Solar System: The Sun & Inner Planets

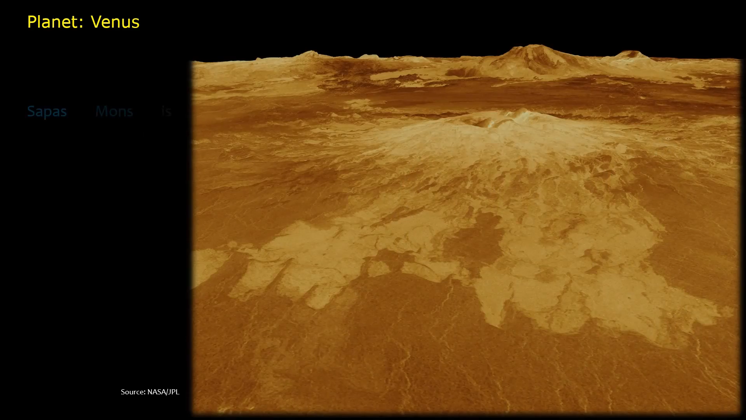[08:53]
SEPA's Mons is displayed in the center of this computer-generated three-dimensional perspective view of the surface of Venus.